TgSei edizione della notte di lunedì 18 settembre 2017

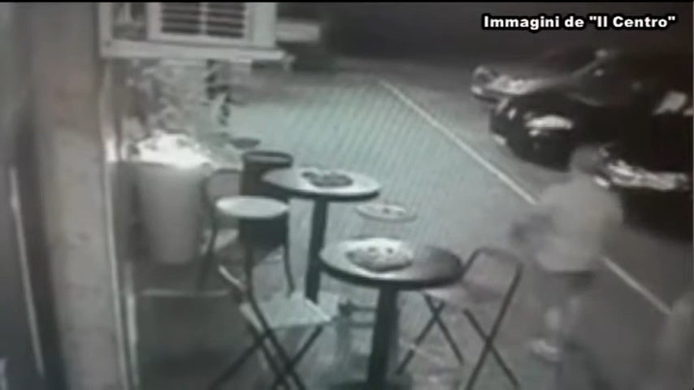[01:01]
che fucile in mano entrato alle 2.50 nel par Birrami di Via Verrotti freddando con un solo colpo il 21enne Rom Le telecamere di videosorveglianza hanno ripreso l'ingresso e l'uscita del 46enne irreperibile da sabato notte e sono state preziose per gli investigatori che nel giro di poche ore sono così risaliti al responsabile dell'omicidio